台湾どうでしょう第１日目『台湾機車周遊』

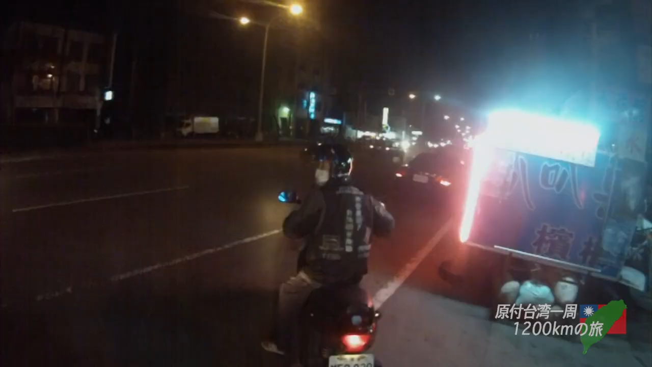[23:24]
はい、オッケー。 疲れたよ。 はーい。あー、なんか忙しくなってきたよ、この街の感じ。
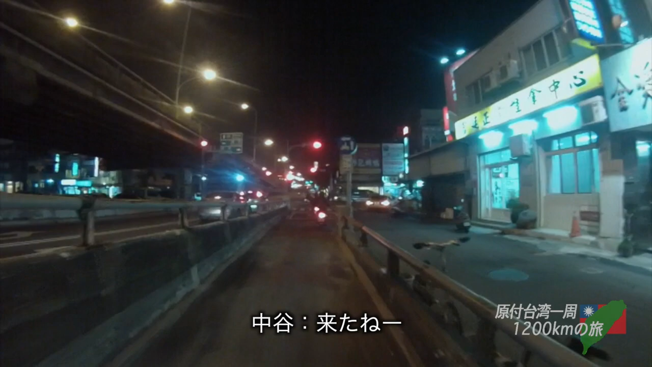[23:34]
だね ー。あー、なんか、はい、街来ましたね。 街来たね ー。いい匂いしますね、すでに。 あー、もう、レインボーブリッジ。 レインボーブリッジ。 はい、通過します。単なる歩道橋でしたね。 そう、すげえ。 よくよく見れば単なる歩道橋。 あ、なんか歩道橋装飾多いよ。 はあ。 はあ。